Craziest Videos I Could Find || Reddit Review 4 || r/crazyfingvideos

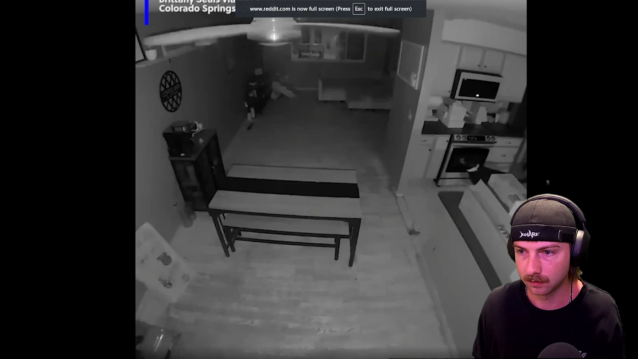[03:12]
Oh, shit. Why would you leave something on the stove? This is, I mean, honestly, deserved. If you're leaving stuff on the stove that can catch on fire, you're just asking for a fire.